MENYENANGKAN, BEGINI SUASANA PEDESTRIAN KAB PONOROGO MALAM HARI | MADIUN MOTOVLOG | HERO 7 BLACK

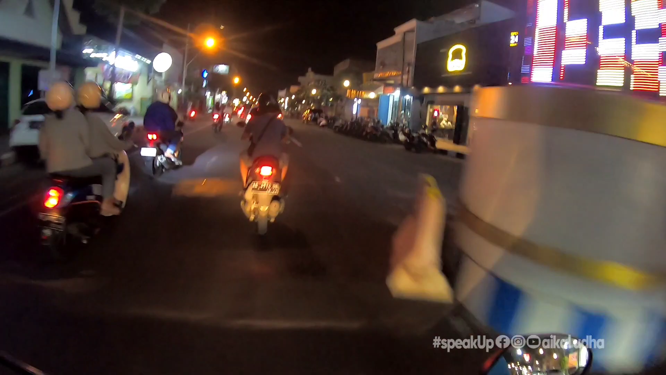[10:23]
Meskipun di peraturan mungkin hanya 1000 saja gitu ya. Serius, benar.
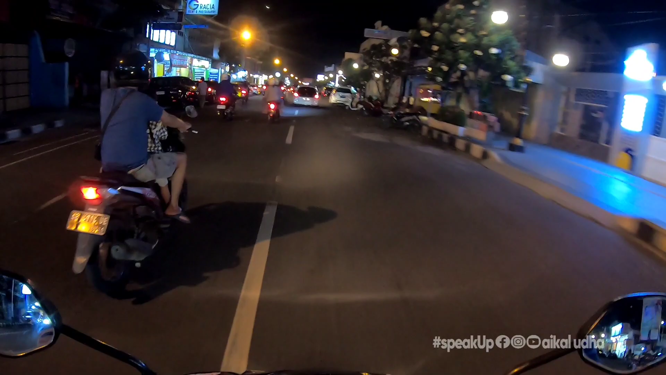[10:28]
Nah, ini juga kafe-kafe nih. Look at that. Keren banget kan? Nah, meskipun parkirnya kanan kiri jalan tapi suasananya itu syahdu banget gitu loh. Oke, aku kok cari makam aja deh. Cari makam di jalan sing kayak rame. Boleh deh. Mungkin di jalanan ini. Nah, tapi sebelumnya aku mau OTW dulu. Muter-muter dulu, oke? Nanti kesini lagi aja ya. Karena di sini nih ada ronde juga nih.
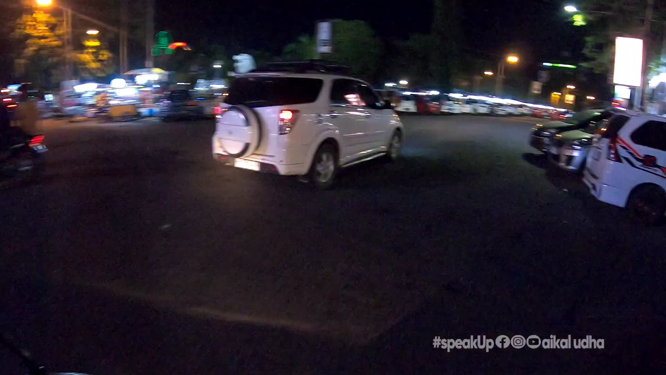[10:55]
Mungkin nanti beli ronde boleh deh. Oke.
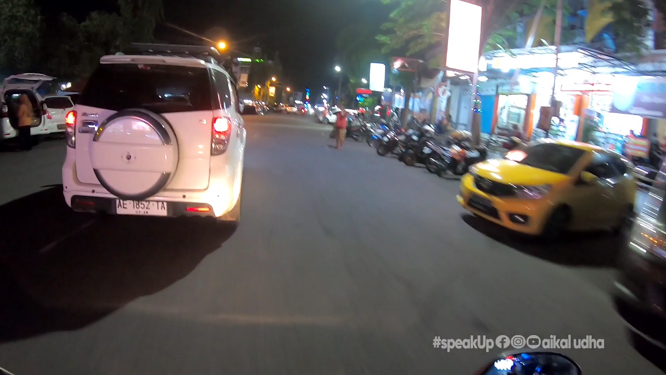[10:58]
Nah, kalau ini alun-alun teman-teman. Alun-alun Ponorogo.
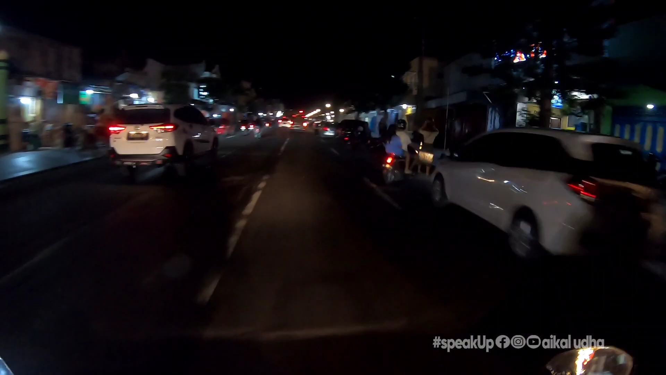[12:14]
Itu warung kopi, teman-teman. Warung kopi sederhana sebenarnya. Cuma di konsep ala kafe gitu kan ya. Jadi ya keren banget gitu kan ya.
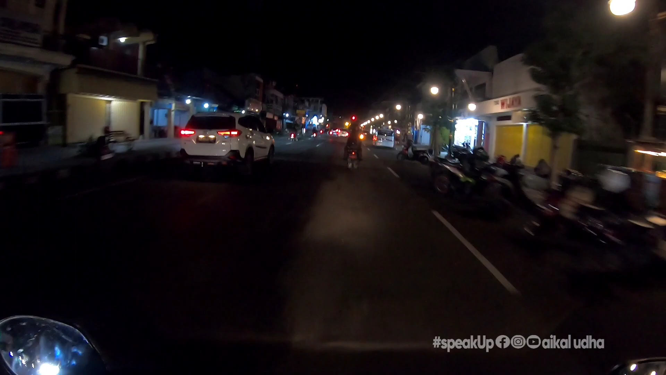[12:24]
Ini kalau daerah ini adalah salah satu tempat juga tempat nongkrong yang asik banget. Nah, tuh. Itu asik banget kan ya. Nah, nongkrong.
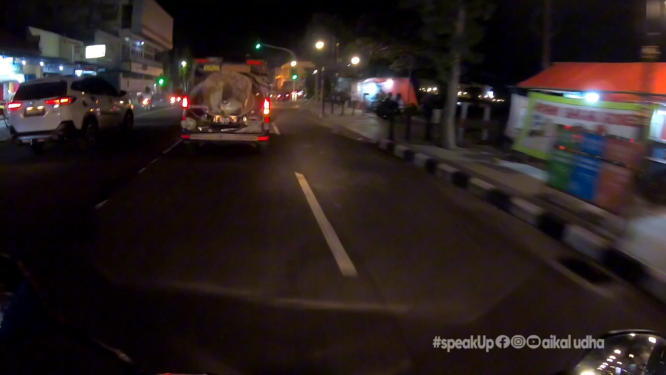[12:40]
Mon parkir-parkir motor dan mobil di kiri kan jalan itu pasti biasanya lagi nongkrong di warung kopi, teman-teman.
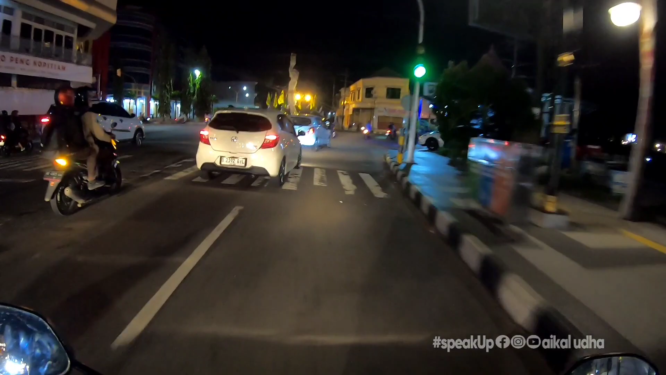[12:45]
Aku balik lagi. Ini Jalan Cokro. Nah, Jalan Cokro sing yes, Malioboro ini Ponorogo lah kayak gitu kan ya. Kita lihat seramai apa, sekeren apa.
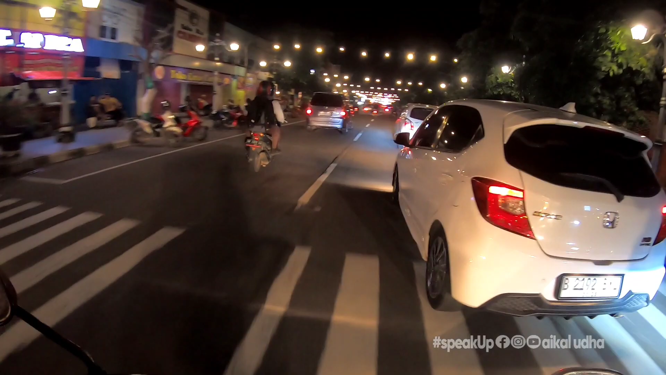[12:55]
Kok lampunya padang banget ini dia.
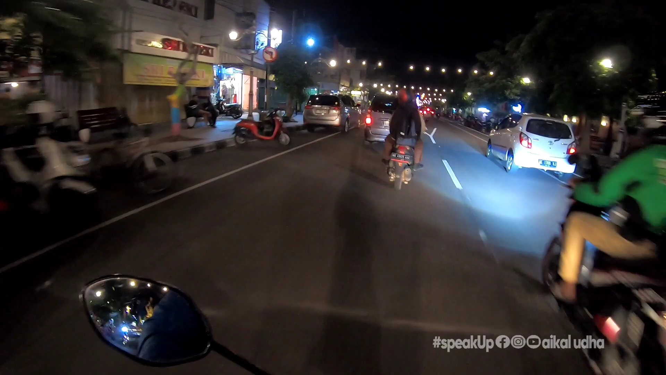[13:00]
Nah, tara mak jereng. Keren kan? Ini kalau jalan santai sebenarnya pasti banyak banget gitu kan ya. Naik motor atau naik sepeda santai gitu loh. Menikmati suasana Ponorogo sing waduh keren. Angkringan-angkringan Ponorogo yang ada di trotoar-trotoar seperti ini, teman-teman.
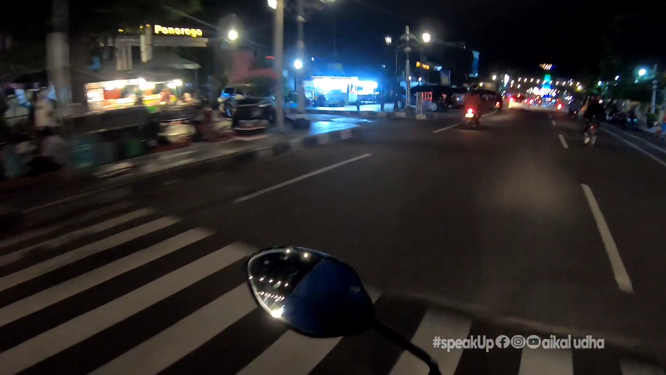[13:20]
Yo, mong sejenak ngopi tok gitu aja loh. Itu seneng banget gitu kan. Ngopi secangkir tapi ngobrolnya berjam-jam.
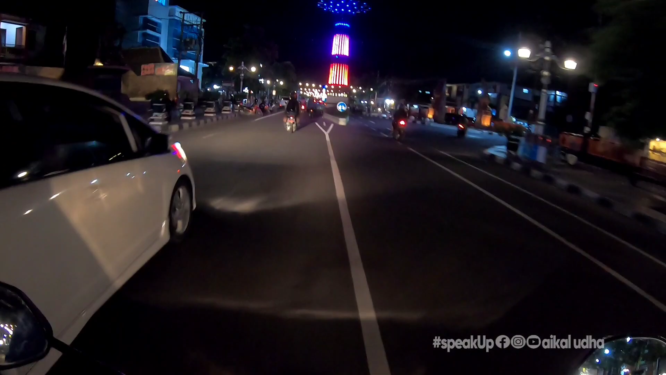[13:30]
Nah, ya. Wes nikmati aja, oke? Okay? Lihat dulu.
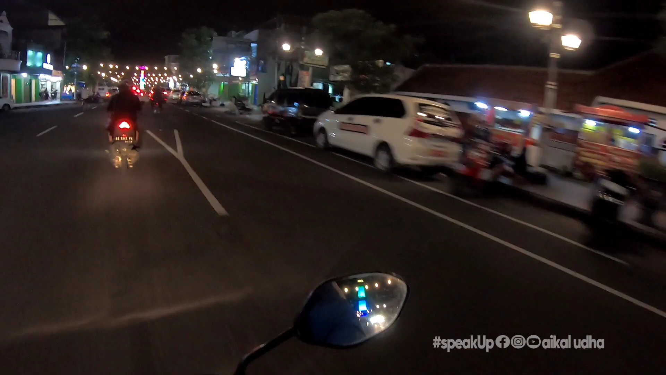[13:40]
Tuh, lampu-lampu tengah jalan. Gapura-gapura dinas-dinas, sekolah-sekolah. Keren kan? Nggak tahu sih Ponorogo. Keren, mantap Pak Kiri. Mantap Pak Sugiri Sancoko. Ponorogo kece, keren. Ya itu tadi, kerennya adalah pembangunan yang merata, teman-teman. Ponorogo kota dibangun pedestrian.
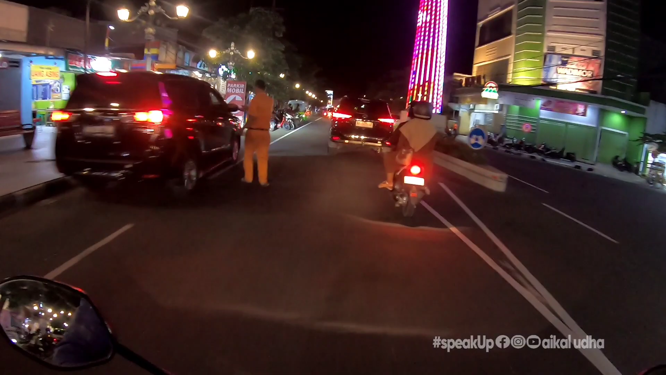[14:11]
Tapi belum tahu sih kalau di daerah pedalaman-pedalaman, aku kan juga tahu. Aku kan belum pernah berpetualang di pedalaman-pedalaman seperti itu, teman-teman. Nanti next day deh mungkin ya. Aku ada teman di daerah Pulung juga.